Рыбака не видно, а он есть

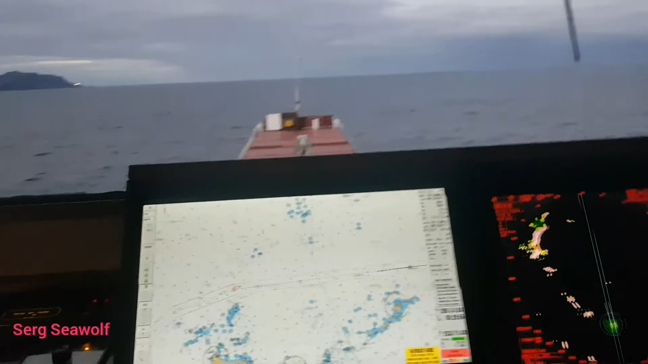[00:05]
Трафик достаточно спокойный. На радаре в истинном
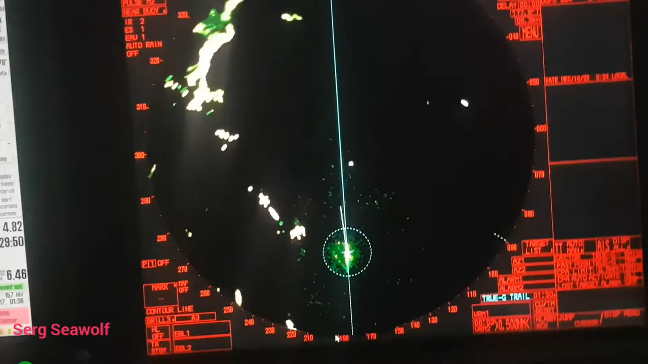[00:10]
движении вижу какую-то неподвижную цель.
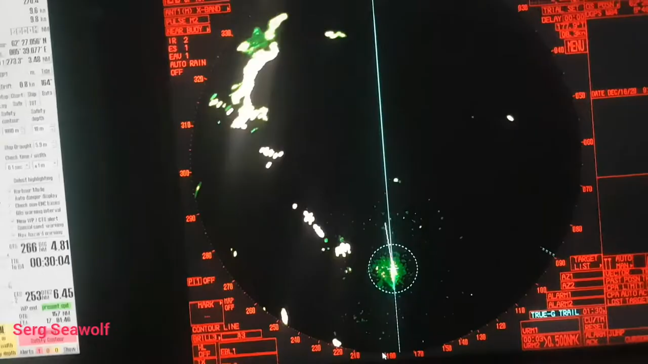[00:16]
На карте, соответственно, никакого буя нет. Значит, это что?
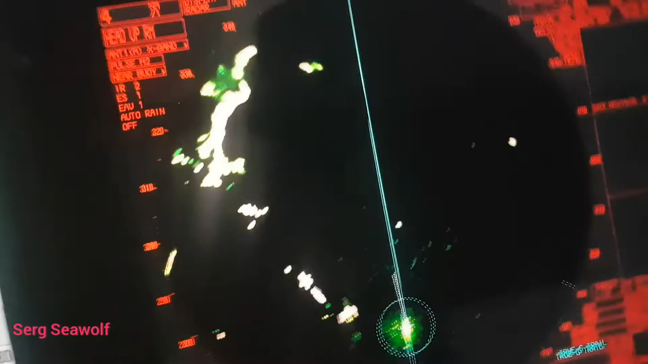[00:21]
Когда мы еще визуально не видим, мы можем догадаться, что это рыбацкое судно.
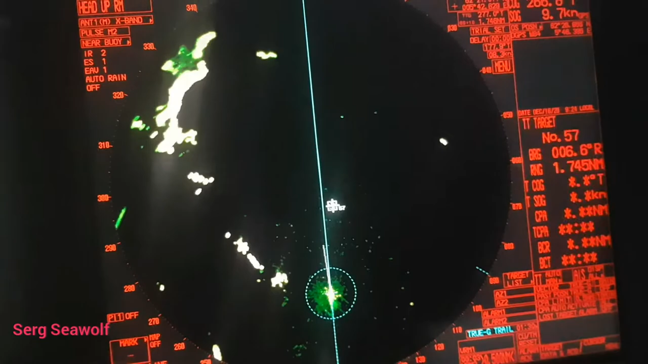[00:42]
Многие говорят, что я пользуюсь только АИСкой. Ну, если цели сопряжены с АИС, что я могу сделать?
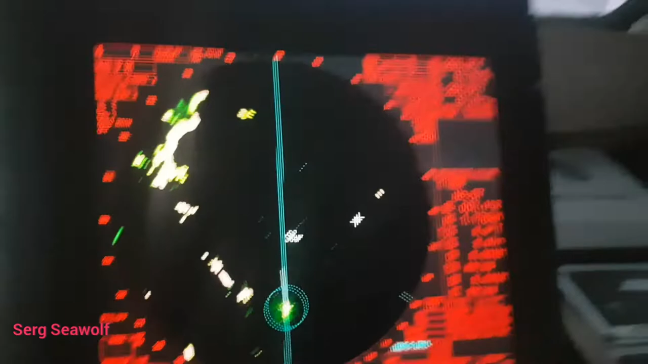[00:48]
Не буду же я АИС отключать. Вот это судно без АИС, поэтому я его взял на сопровождение.
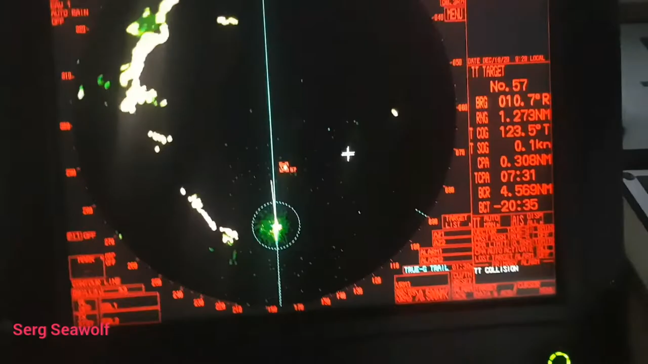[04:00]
Достаточно хорошее расстояние для расхождения с рыбацким судном.
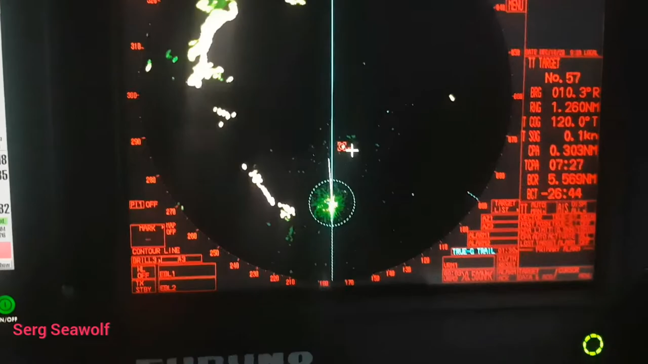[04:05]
Сейчас подойдем поближе. Покажу.
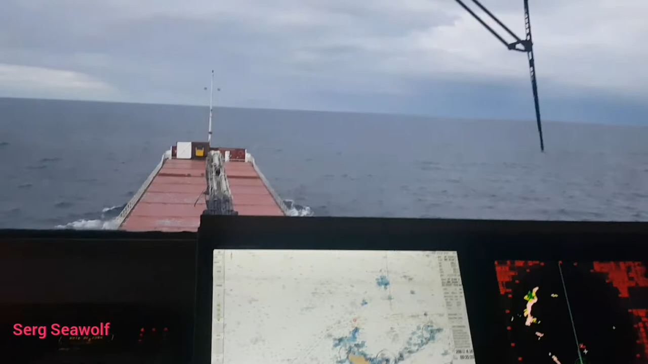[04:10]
Здесь, кстати, даже речи не идет ни о каком маневре направо.
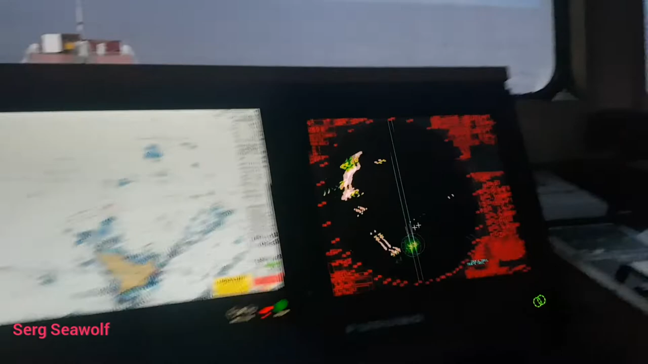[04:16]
Потому что это судно стоит уже очень давно.
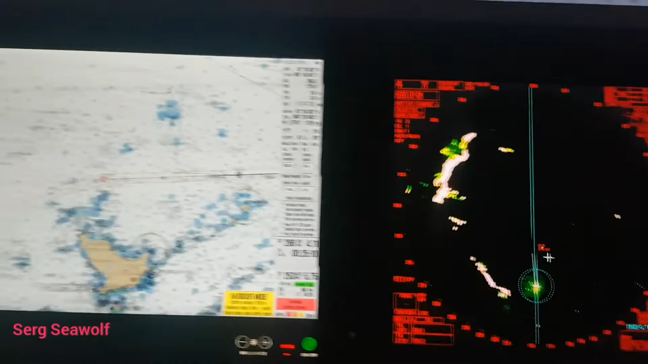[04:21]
Никаких движений от него не наблюдается. Поэтому наша задача только осмотреть бинокль и цель на радаре за его скоростью.
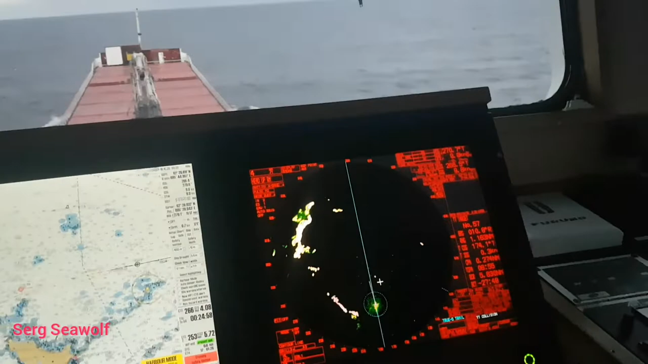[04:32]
Которая визуально тоже может сразу не просматриваться. Мешать волны.